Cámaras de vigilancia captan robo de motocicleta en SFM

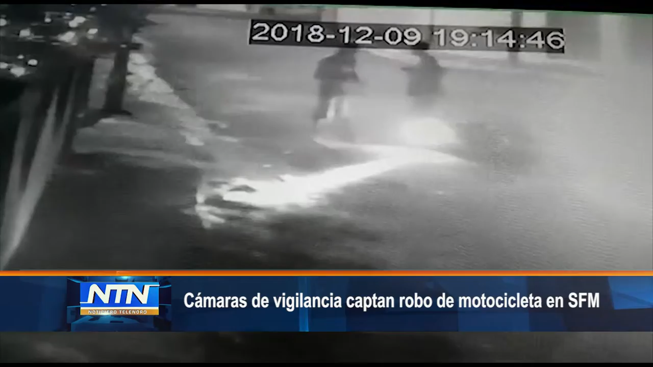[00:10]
Esta vez cámaras de vigilancia captaron el momento en que dos desconocidos despocan de una motocicleta a un joven en hecho ocurrido en la urbanización Abreu en esta localidad. Diariamente ciudadanos muestran preocupación al transitar por las calles,
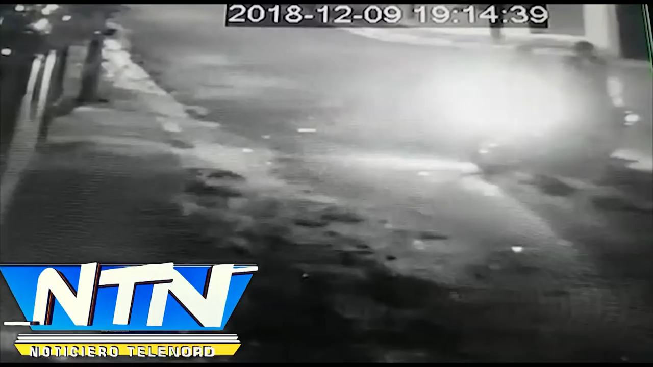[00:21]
pues afirman la inseguridad impera. Hacen llamado a las autoridades para que incremente el patrullaje policial en diversas zonas que se han convertido en tierra de nadie.